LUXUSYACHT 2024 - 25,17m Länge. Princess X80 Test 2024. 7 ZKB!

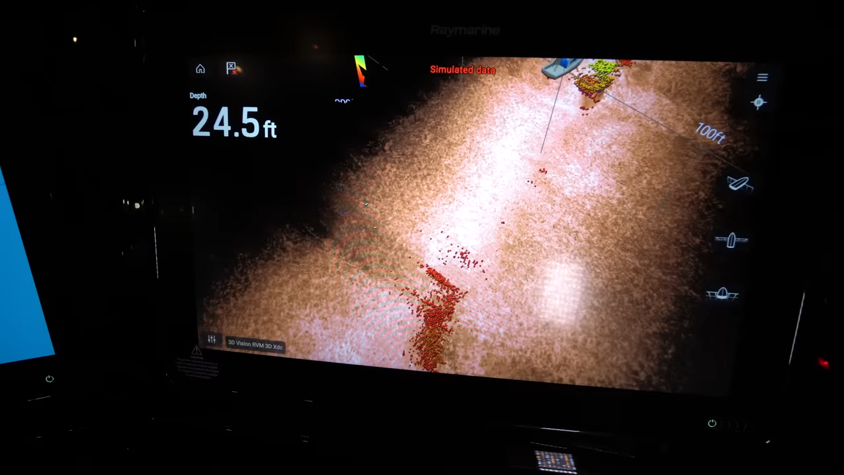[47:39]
On screen: depth 24.5 ft
Also hier hast du eine 3D-Darstellung, wie der Boden beschaffen ist, der unter dir ist. Krass. Guck mal, da ist das Boot, das kannst du hier sehen. Ja. Ist das Pferd hier. Und dann siehst du jeweils, wie der Boden beschaffen ist, ob du da fahren kannst, ob da vielleicht noch ein Goldschatz liegt, damit du die Yacht bezahlen kannst. Aber ich glaube, das ist sehr hilfreich.